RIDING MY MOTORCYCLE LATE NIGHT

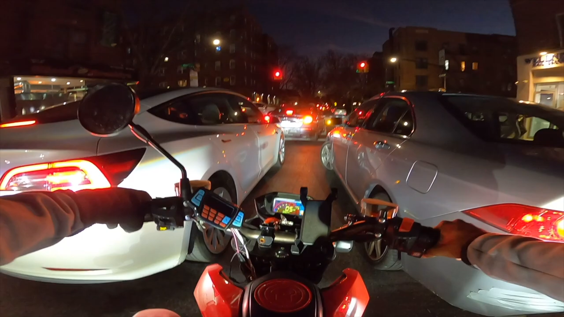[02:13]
damn boy he's gonna pull right in front of me oh he's trying to park look at that tesla oh my god tesla's so sexy i want a tesla y'all my first car is definitely gonna be a camaro or probably a tesla or probably a honda civic i don't know yet but my dream car not my dream dream car but the car that i want to get is a camaro
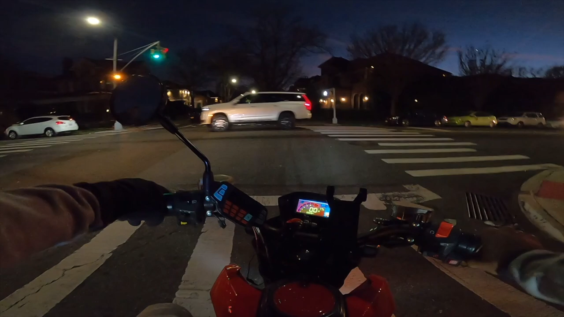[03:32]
this bike is so fire bro i'm so glad i bought it oh this hot light snow cars oh yeah snow cars we out
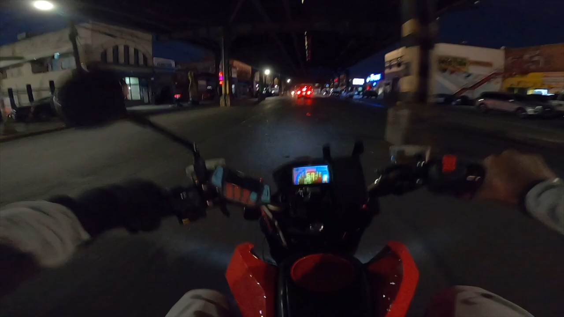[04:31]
so bumpy god damn oh this bus is alright
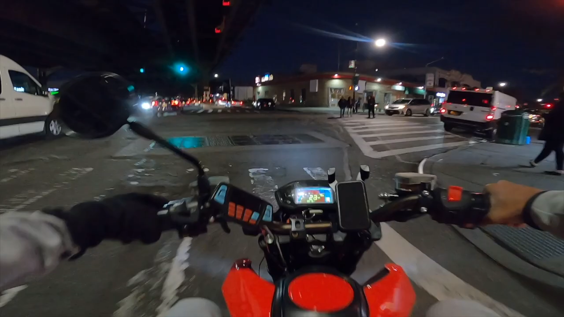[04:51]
it's like bro i can never go full speed without there being a red light or a car in front of me
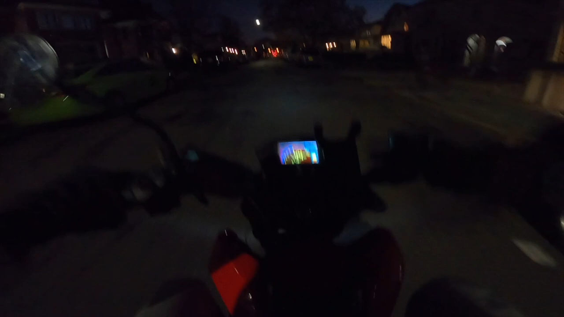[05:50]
bro there was no sign saying that there was a speed bump god damn a little harder bro it's probably a speed bump bro look at it right here you can barely see it god damn i just hit that speed bump i'm gonna lie y'all i'm about to head back home i'm freezing i don't know where i'm at oh my god look at that mansion see what i mean i told y'all man i live near mansions oh my god that's why i'm getting a house bro i live next to too much mansions bro look at this one oh my god